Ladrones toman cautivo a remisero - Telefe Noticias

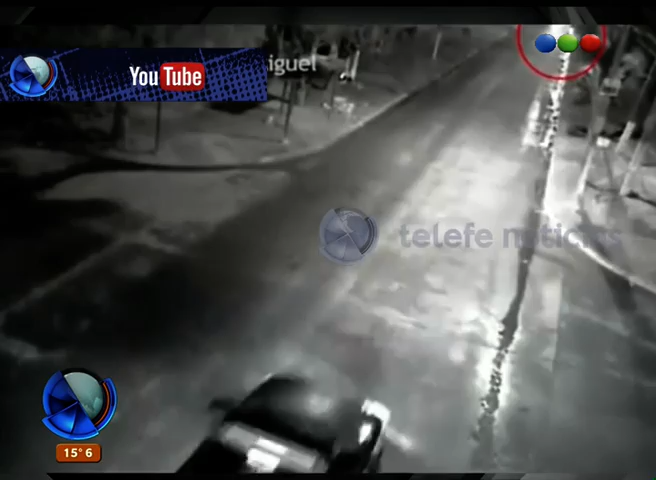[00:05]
Una situación límite y una actitud que fue registrada por las cámaras de seguridad de San Miguel que muestran el momento en el que un remisero que había sido asaltado por delincuentes decide prácticamente colisionar contra un patrullero.